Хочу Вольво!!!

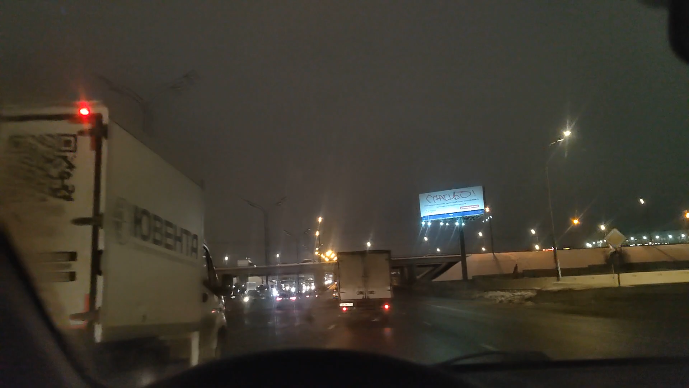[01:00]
внушает все огромное возвышает душу так сказала мануил кант это копия вегас и мне кажется смысле вот это вот такая стойка как при въезде вас вегас как в gta san andreas мне кажется это неплохо я про это уже тоже говорю извините что повторяюсь но пока пока у меня нет другого выбора